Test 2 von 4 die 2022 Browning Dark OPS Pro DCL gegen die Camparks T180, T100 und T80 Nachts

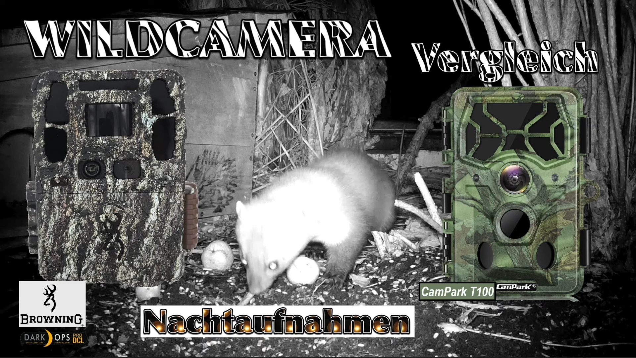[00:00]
eigentlich war dies der erste test den ich gemacht habe nachtaufnahmen mit der braunen gegen die t100 die t100 weil sie bisher meine beste kamera was
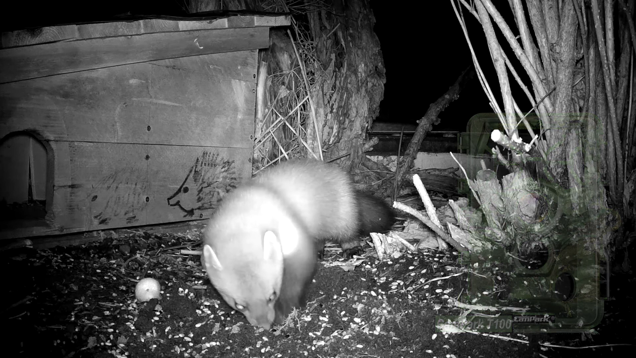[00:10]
videoauflösung angeht war und hier sehen wir unseren hausstatisten
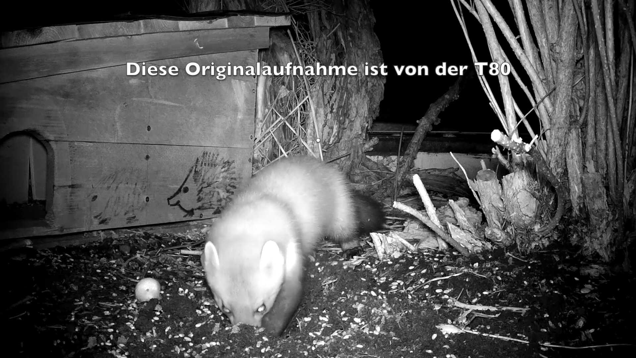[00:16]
genau dort haben die aufnahmen gemacht mein steinmader und nun
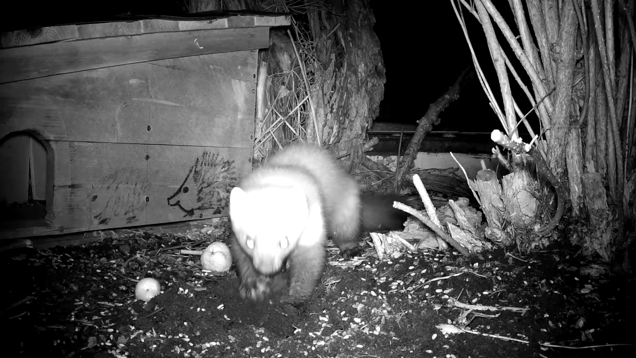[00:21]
zum test so beobachtete feld liegt dahinten
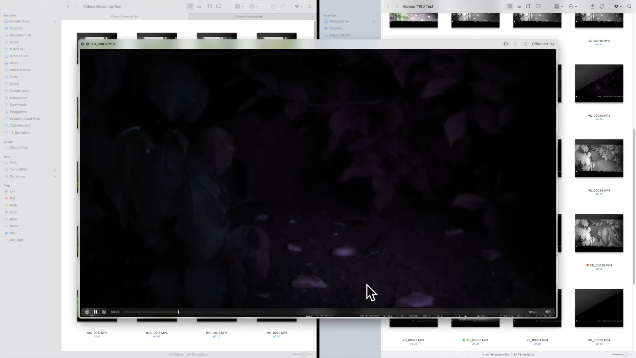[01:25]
ausgegangen dass die campag irgendeinen fehler hat hier sehen wir die aufnahmen im vergleich
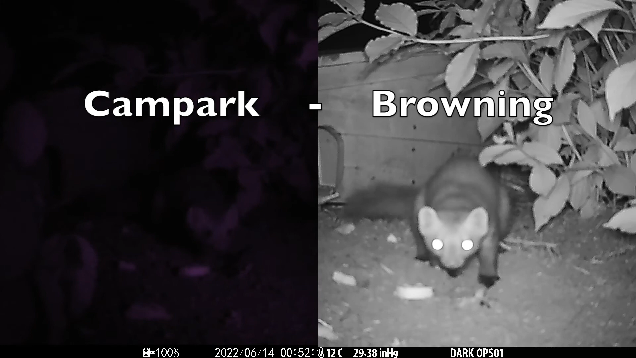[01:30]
rechts die browning links die campag
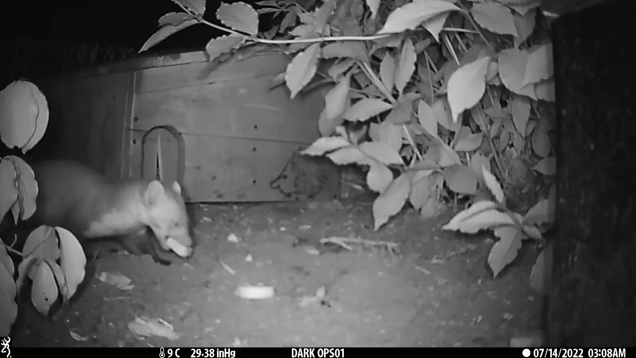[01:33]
die browning macht eine sehr gute tonaufnahme und jetzt zuhören hast du dieses klacken gehört dass das einschalten der campag in dem moment schiebt sie den filter für nachts vor die linse und löst dieses geräusch aus
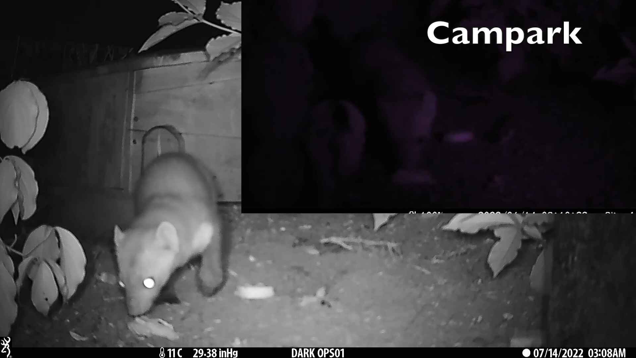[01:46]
kommt jetzt gleich noch mal wen wundert dass unsere wildtiere dabei
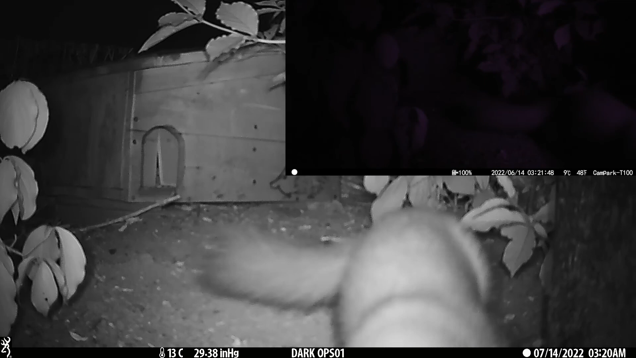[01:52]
aufschrecken und das war einer der grunde die browning zu kaufen so und rechts im
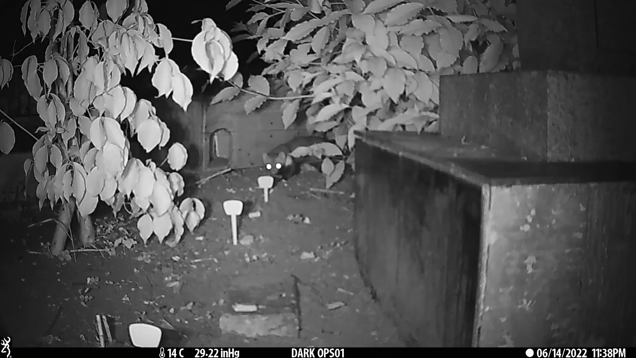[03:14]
die sehr guten tonaufnahmen der browning konnten wir sozusagen als abfallprodukt während unseres tests feststellen und hier sind wir jetzt bei mir im grundstück und filmen den steinmarder der jeden abend kommt die browning hatte den zu erwarten
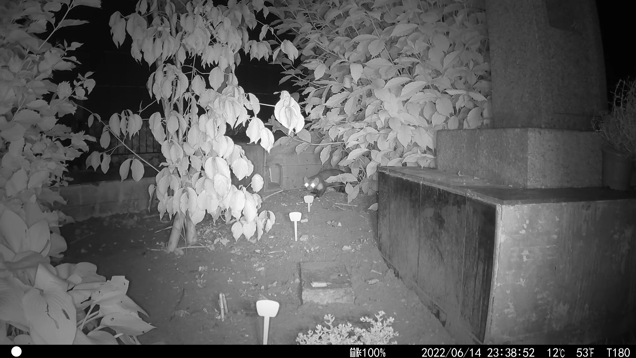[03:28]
ein zoom effekt also die bild ausschnitts vergrößerung die durch die andere aufstellung nicht kompensiert wurde die browning überraschte mich in dieser aufnahme mit deutlichen schwächen in der schärfe rechts und hinten ziemlich unscharf links der busch ist relativ scharf bei der campag scheint das ganze etwas
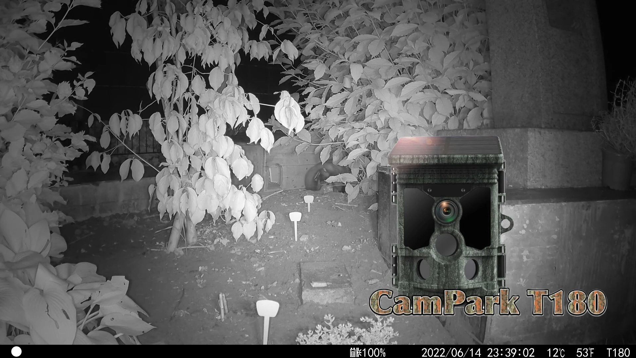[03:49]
ausgeglichener zu sein allerdings ist es hier wieder mit dem licht etwas überbelichtet
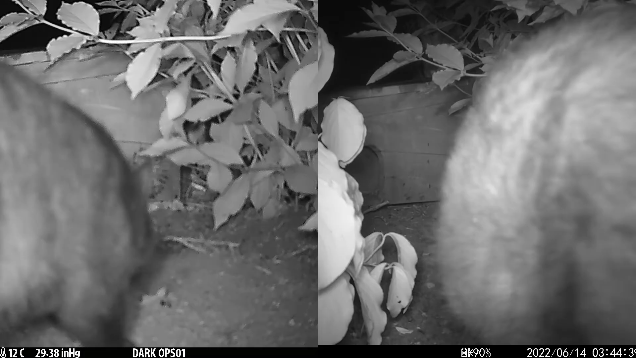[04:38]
je später der abend je dicker die gäste eine unserer
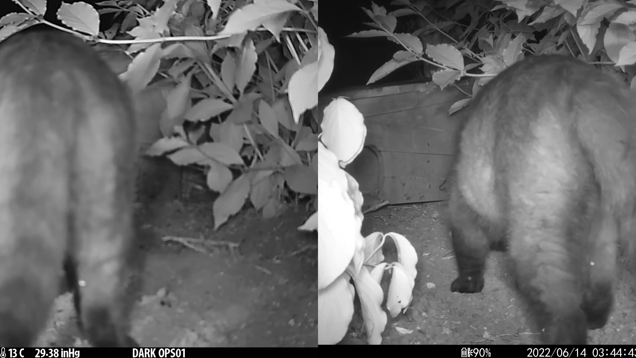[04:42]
nachbars katzen kommt zu besuch und das ist auch ganz gut so denn so können wir uns dieses bild auch noch anschauen so
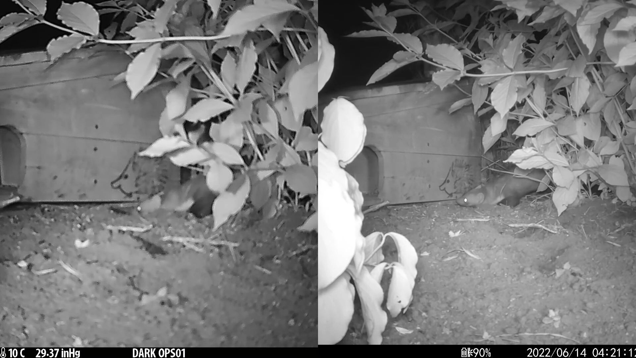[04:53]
das waren die zu vergleichenden aufnahmen aber 12 von 38 aufnahmen sind schwarz und hier habe ich zunächst einmal den fehler nur bei dieser